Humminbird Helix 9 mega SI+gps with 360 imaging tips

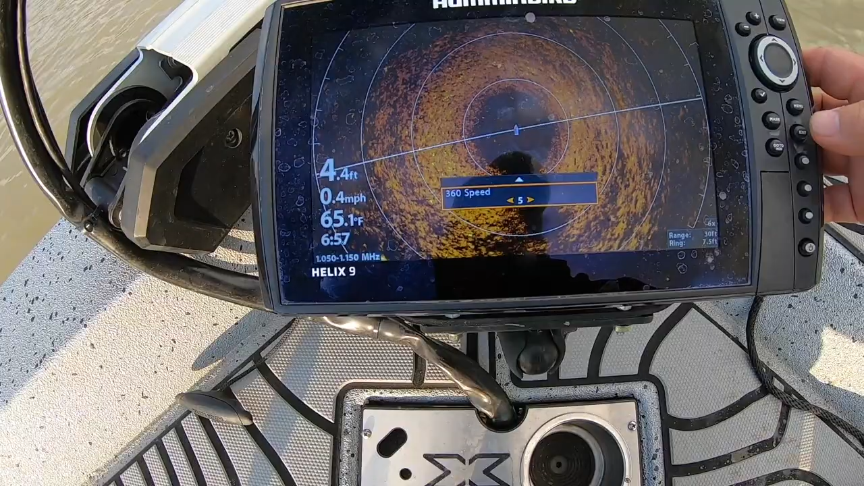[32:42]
On screen: depth 4.4 ft, water 65.1°F, speed 0.4 mph
i want it to read i want it to keep making the pass on this thing faster and
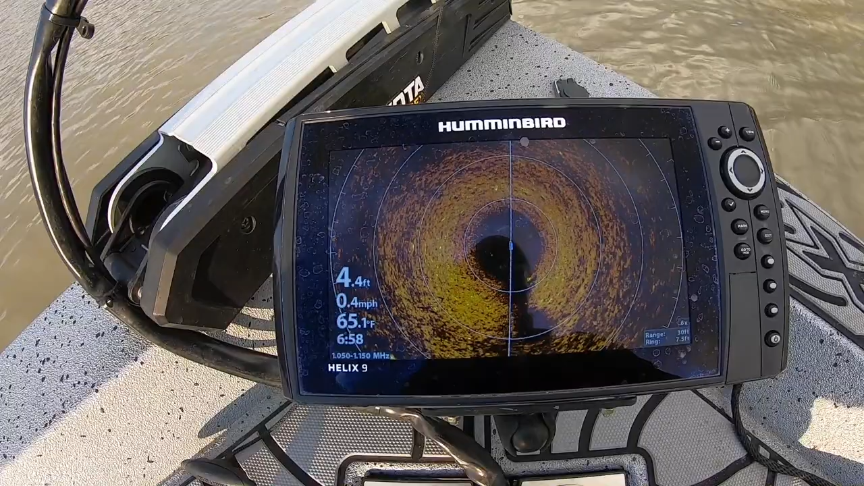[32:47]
On screen: depth 4.4 ft, water 65.1°F, speed 0.4 mph
faster faster than what i'm moving if i'm only moving a 0.5 and this thing is moving fast and it's moving it's radar and that that 360 degrees at five you know i'm seeing a lot of
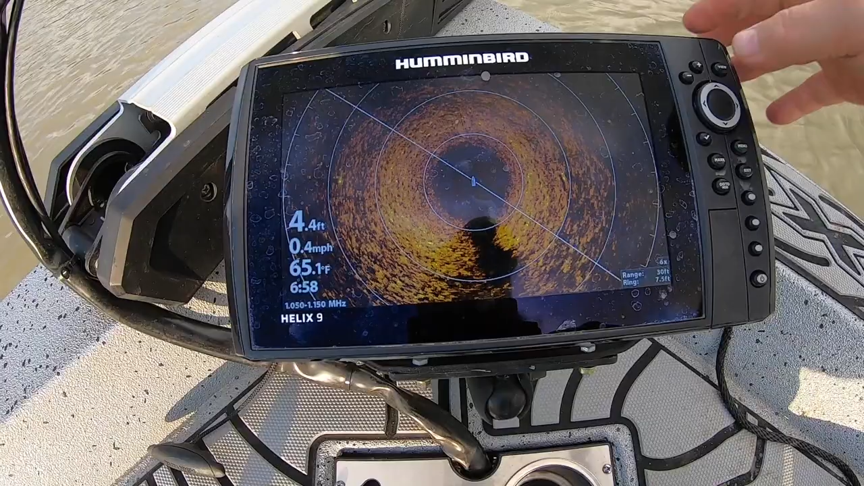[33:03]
On screen: depth 4.4 ft, water 65.1°F, speed 0.4 mph
fresh update data so that's good to have too
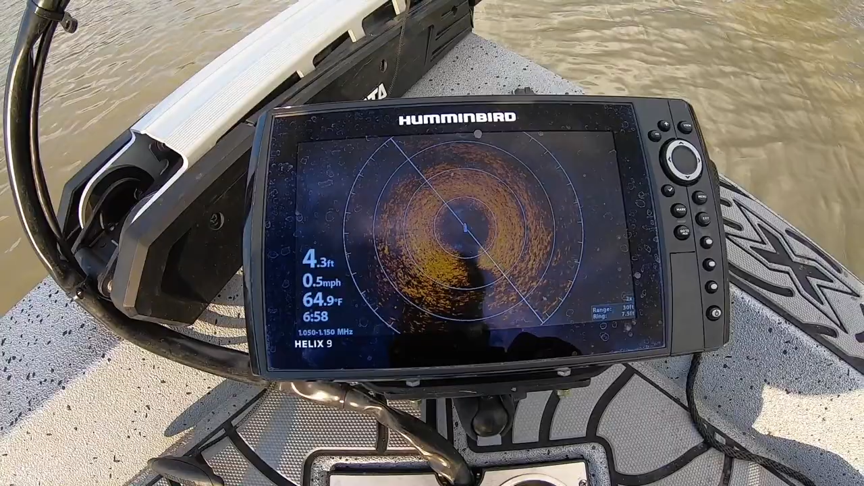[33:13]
On screen: depth 4.3 ft, water 64.9°F, speed 0.5 mph
very good to have now i do find like i said the the the sweep speed this is another thing
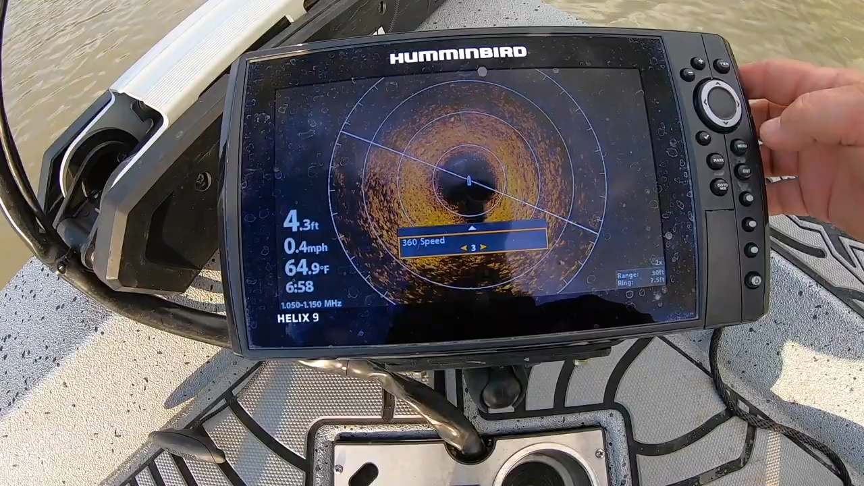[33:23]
On screen: depth 4.3 ft, water 64.9°F, speed 0.4 mph
the faster it turns the less the less quality it is but it's a quicker a quicker picture
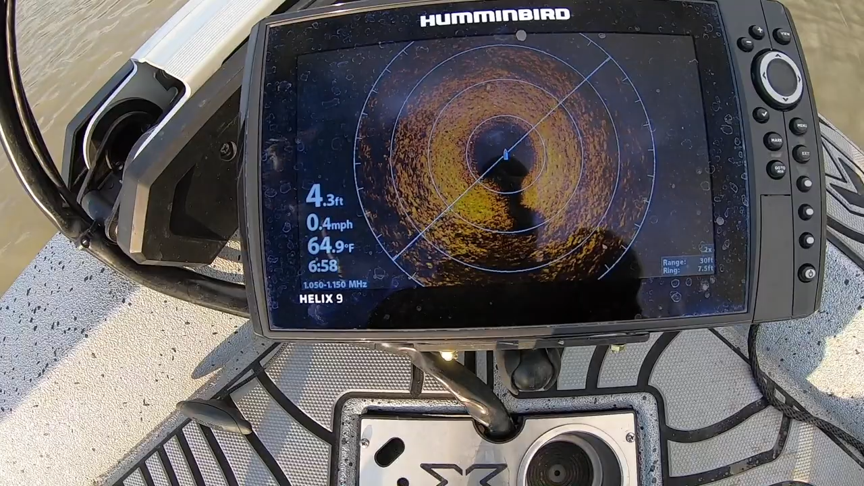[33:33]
On screen: depth 4.3 ft, water 64.9°F, speed 0.4 mph
the slower it turns the better quality it is it just takes longer to make that sweep but you got to make you got to figure out which one is better for you because we all read something different when we're
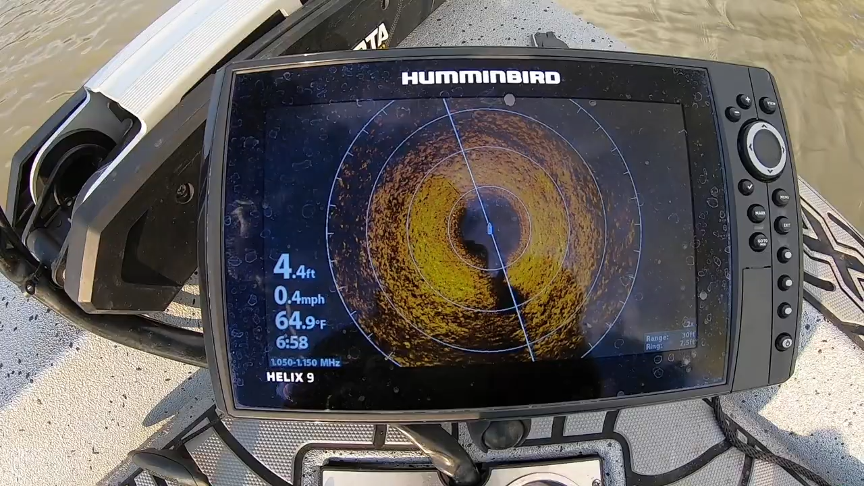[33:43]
On screen: depth 4.4 ft, water 64.9°F, speed 0.4 mph
doing it we'll all see things differently so now getting back to my foretreks i don't have a problem with this guys i got i
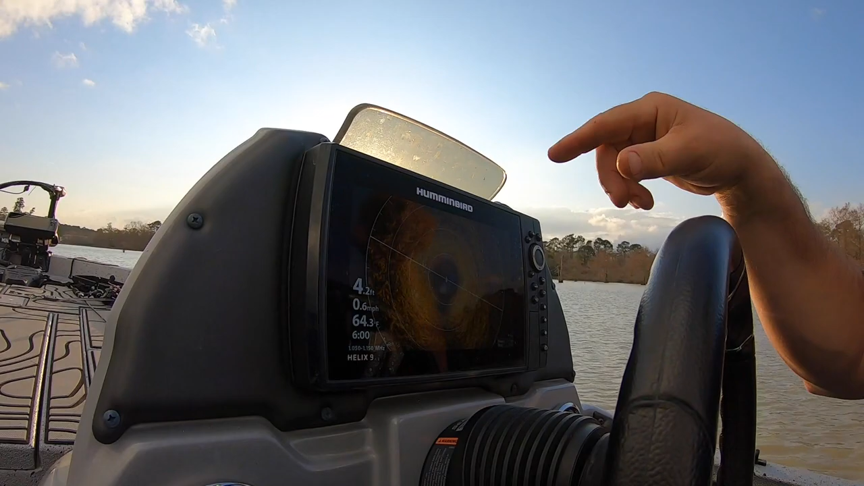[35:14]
the sun i'm trying to get that sun out here how to see the same thing here and the same thing back there or if you don't want to see